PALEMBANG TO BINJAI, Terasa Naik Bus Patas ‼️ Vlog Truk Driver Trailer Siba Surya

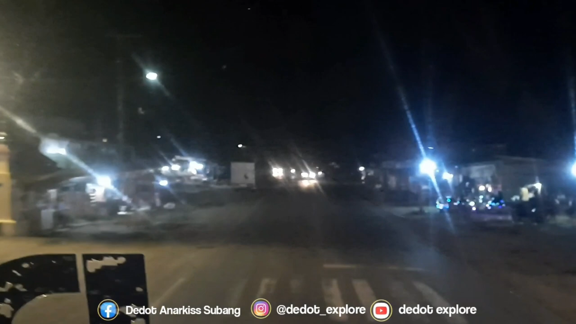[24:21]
Ini si Mase nutup pintunya kelamaan, hati-hati takutnya ntar kekait. Langsung digaskeun guys, Mama Sekonya bobo.
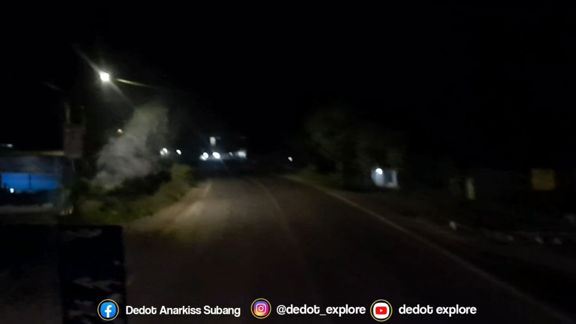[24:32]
Ajur memasuki wilayah Pati Juwono guys.
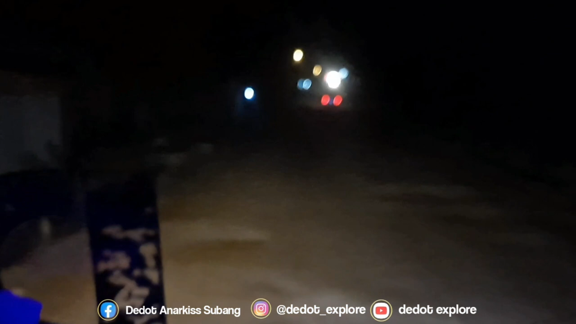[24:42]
Jam 9:30 nih, alhamdulillah lancar jaya. Cuman jalanan ini guys. Kalau udah masuk Pati Juwono, guys, hati-hati pokoknya. Mengerikan. Pati Juwono. Jalannya ajur.
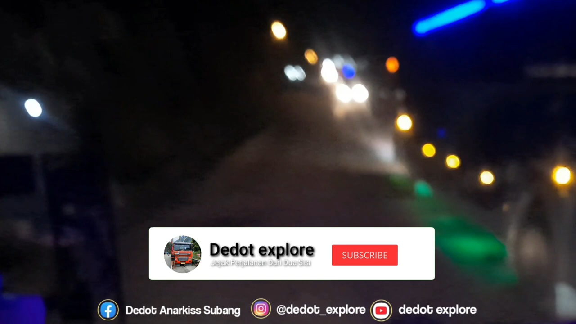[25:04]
Ngepul. Udah berapa lama, jah. Jalannya kapan dibenerin?
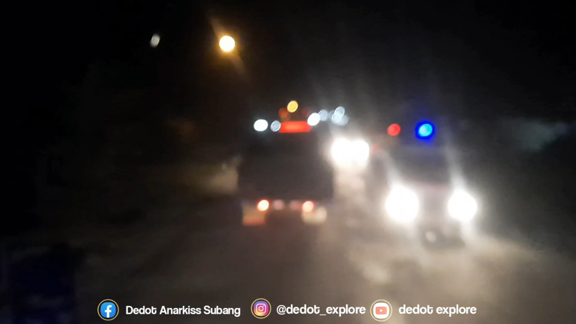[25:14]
Ini harusnya warganya kayak di daerah mana tuh? Tanemin pohon pisang sekalian, terus mancing gitu kan. Gaskin lah, semangat guys. Lagi kebakar nih semangatnya nih. Jam 10 malam guys, ngantri solar nih.
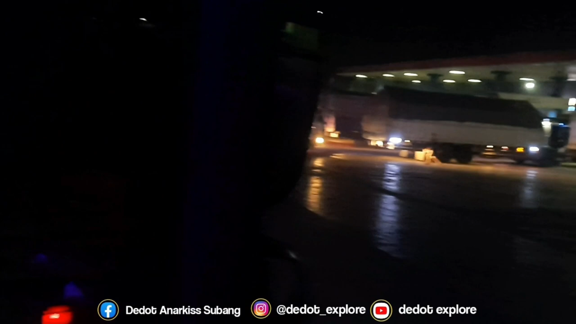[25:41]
Mudah-mudahan gak bocor di Banyu Lencir guys, nawar. Mudah-mudahan gak bocor nih tangkinya guys.
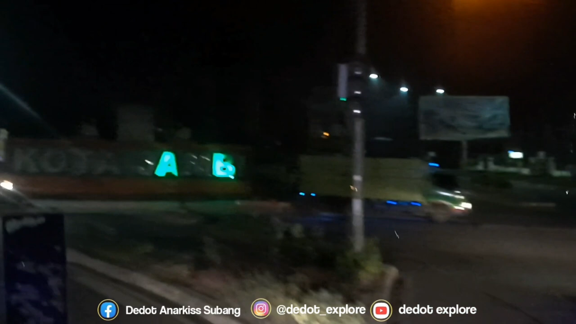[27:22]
Kota Jambi guys, si daponya lagi semangat nih.
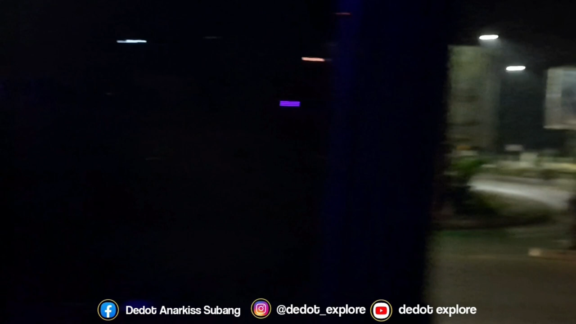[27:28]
Memasuki jembatan Muaro Jambi guys, jam 2 malam.
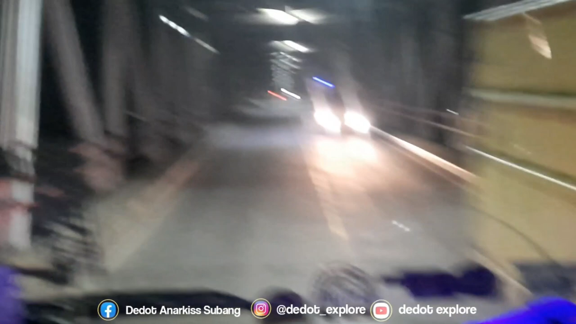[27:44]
Terus, lembur terus.
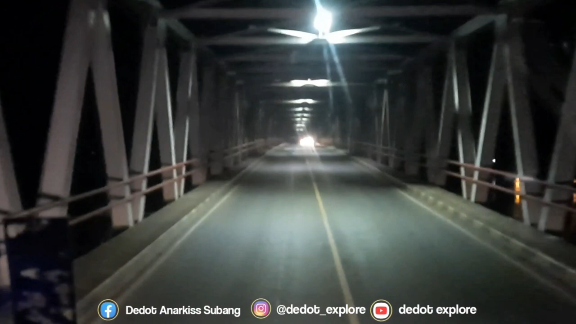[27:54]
Panjang jembatannya guys, nanjak melengkung, cembung.
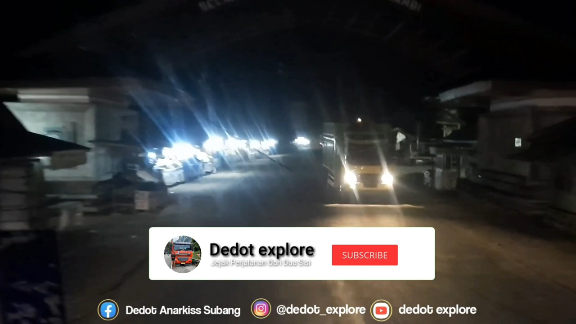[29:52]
Memasuki wilayah Sangetti guys, jam 3 subuh nih guys. Hajar terus.